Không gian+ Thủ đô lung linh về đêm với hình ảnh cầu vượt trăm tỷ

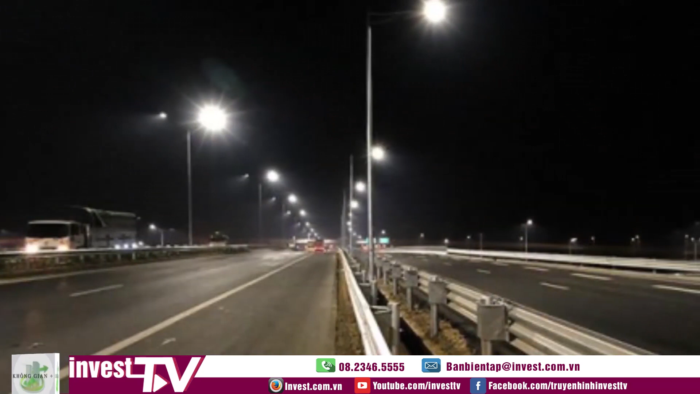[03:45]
Hướng đi cao tốc và đường vành đai 3 luôn thông thoáng do không bị xung đột giao thông.